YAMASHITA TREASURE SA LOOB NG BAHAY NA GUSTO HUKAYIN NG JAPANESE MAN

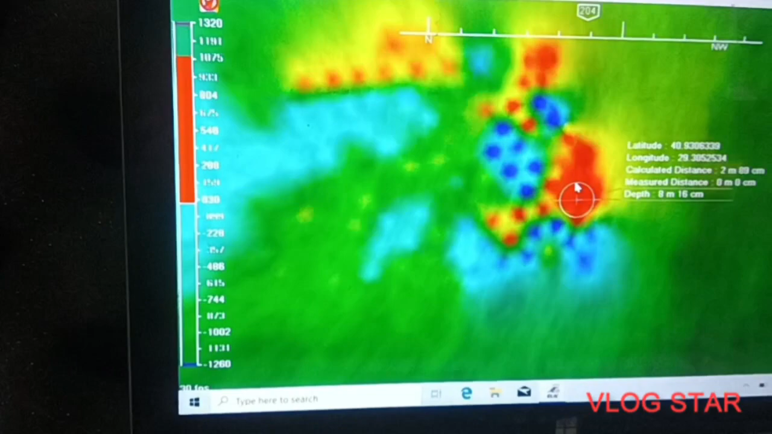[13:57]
Ika sa itindugan na mo register pa diha. Ika sa itindugan, 2 to 3 meters. Pero ang deepness na kung mo
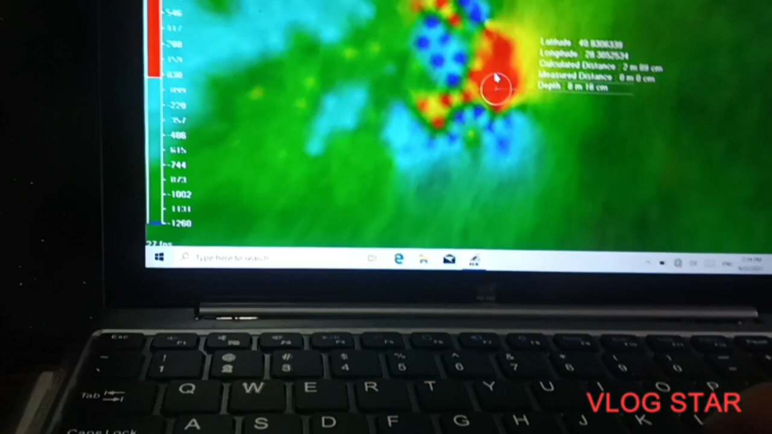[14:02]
yun. Paong? Wala manig, ang deepness ani 50 meters man.
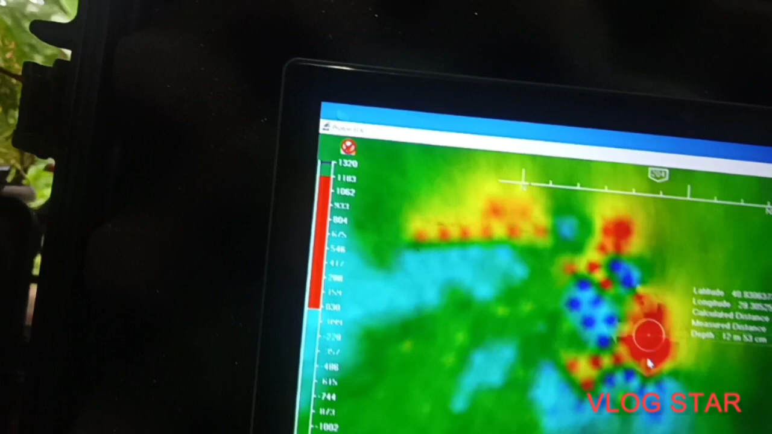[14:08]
So, yung reading siya o ano, 1,000 kapin.
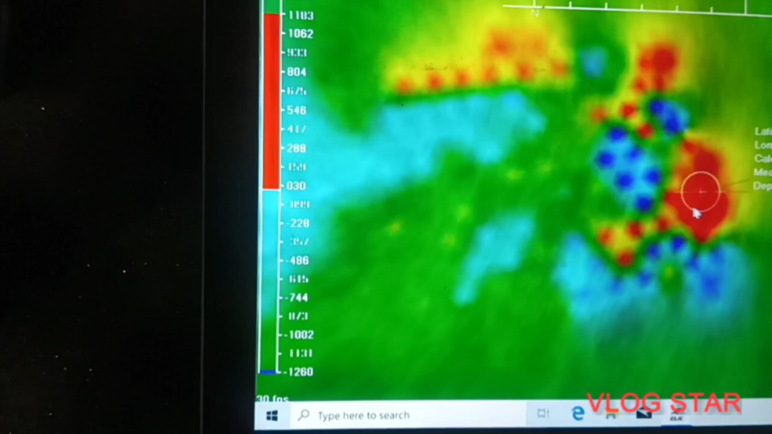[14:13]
1,300. So, good ni siya. No? 1,300 ang yung ano.
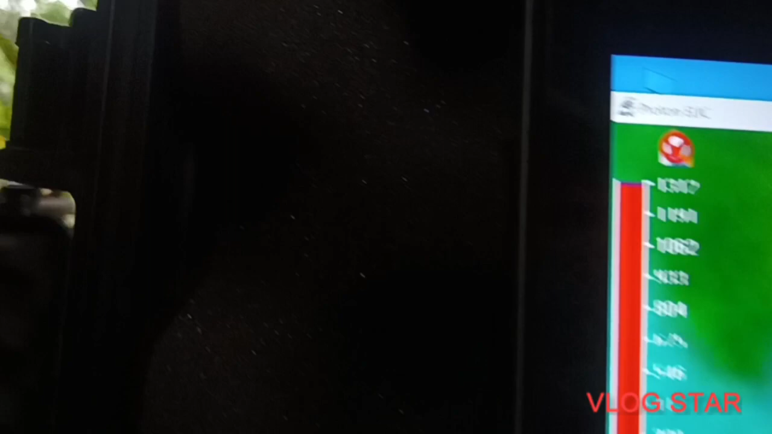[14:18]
No, reading. 1,300 ang reading siya.
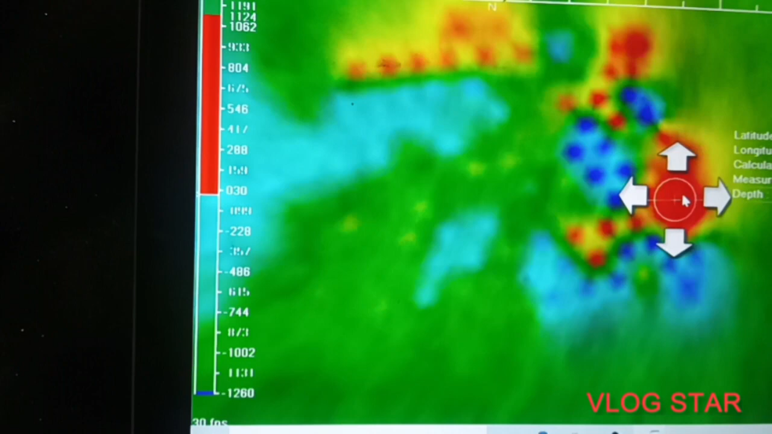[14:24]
So sa items dili ang butang.
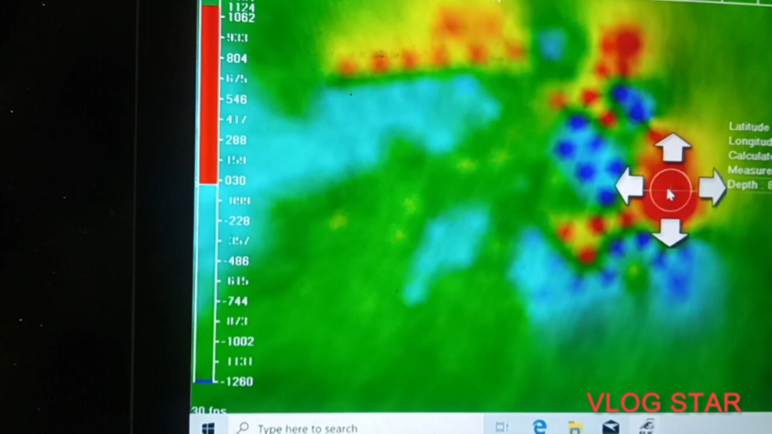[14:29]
Nahug ni siya og 1,300 kilos ang naa. Monibot pasabot niya. Ang object ang deposit niya.